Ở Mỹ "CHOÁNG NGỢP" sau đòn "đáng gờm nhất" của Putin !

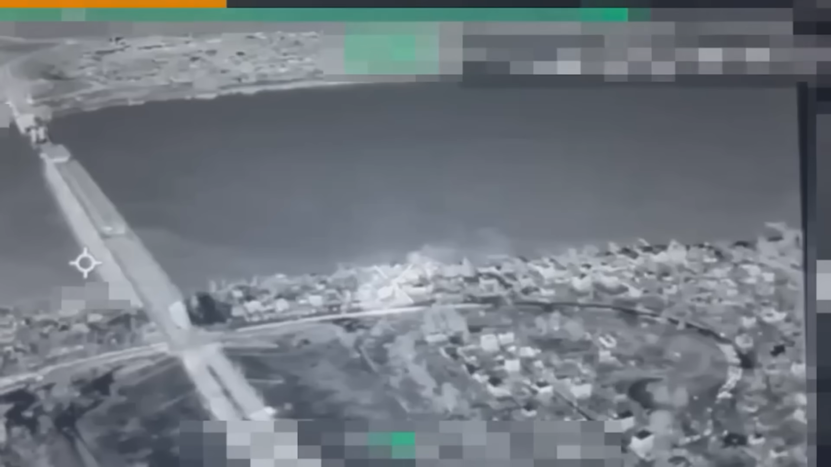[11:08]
giấu tên cho hay Video được quay bằng camera ảnh nhiệt Trên máy bay không người lái của Nga Cho thấy các đám cháy
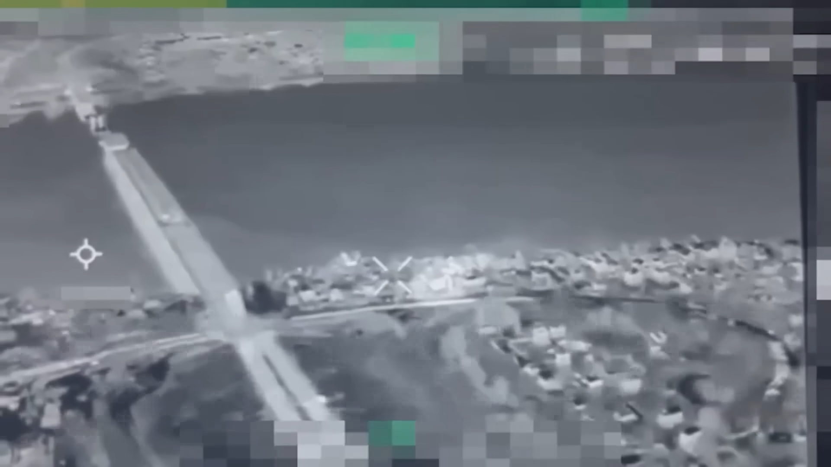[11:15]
và cuột khói Bùng lên ở khu vực gần chân cầu Trong hình ảnh thứ hai được quay vào ban ngày Quân lửa lớn xuất hiện tại một khu nhà sát bờ sông Nhưng chưa rõ có phải mục
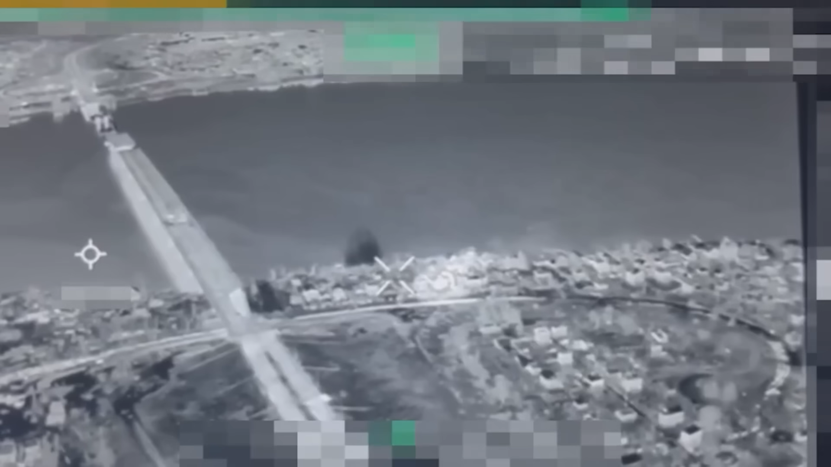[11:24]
tiêu Bị tập kích trong video trước hay không Truyền thông Nga không tiết lộ Loại vũ khí nào được sử dụng Nhưng các tài khoản ủng hộ chiến dịch